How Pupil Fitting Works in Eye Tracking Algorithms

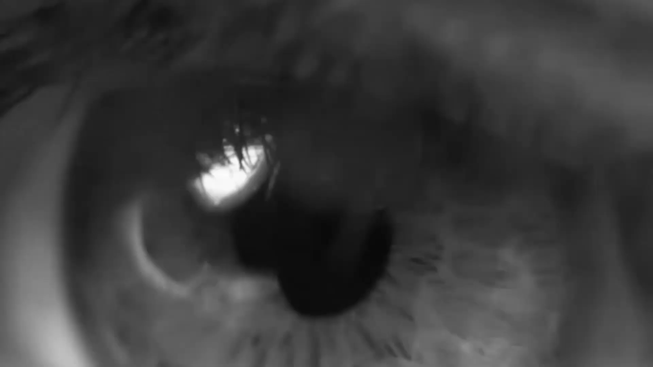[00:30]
First off, our video has several examples of eyes and pupils that are difficult to track.
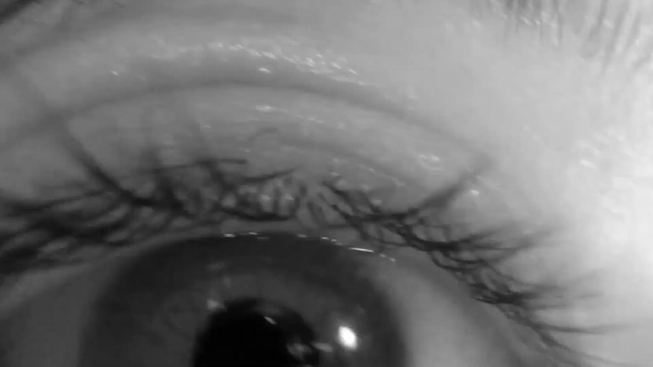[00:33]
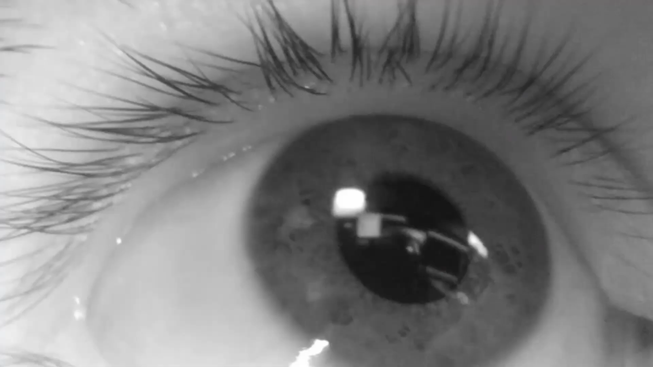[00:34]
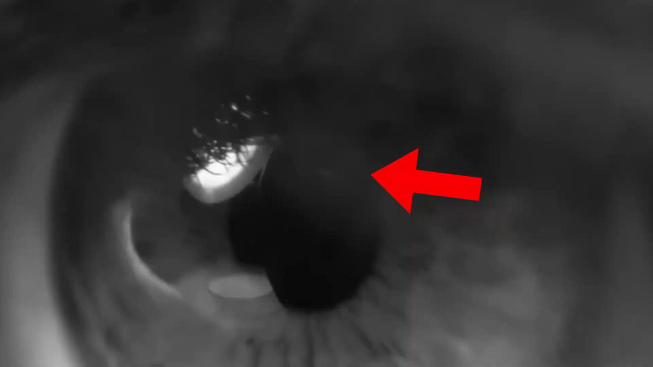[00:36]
They have shadows, reflections, and inclusions from eyelashes to help demonstrate how these algorithms work. To find the pupil algorithmically, we generally need to find the darkest,
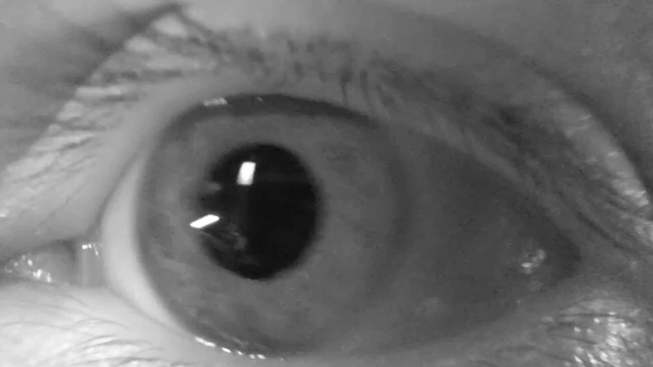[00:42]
most uniform patch of pixels in the entire image.
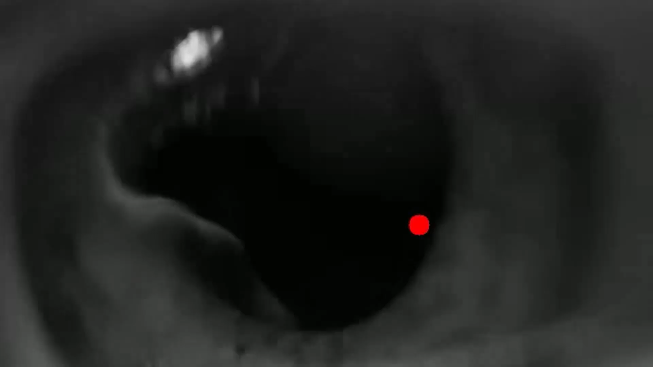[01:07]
Now that we have a point on the pupil, the more challenging step is to accurately determine the pupil contour.
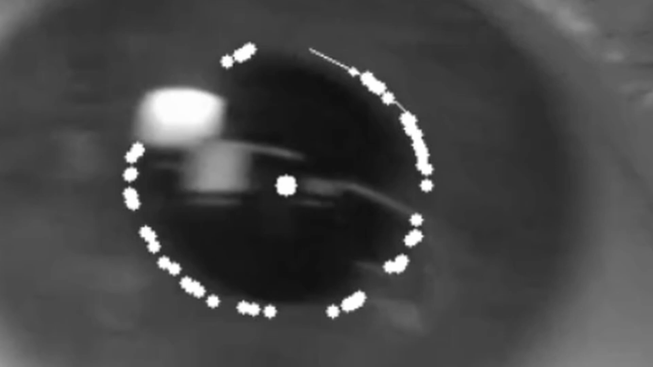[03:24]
Inward points are kept, while outward points are left out. The result can be seen in this next view,
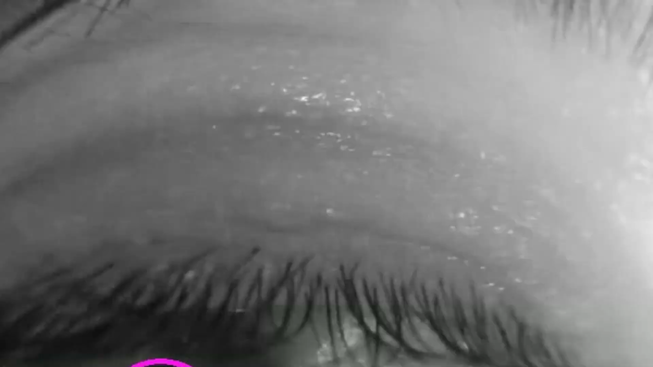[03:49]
and we have a very accurate pupil center and ellipse.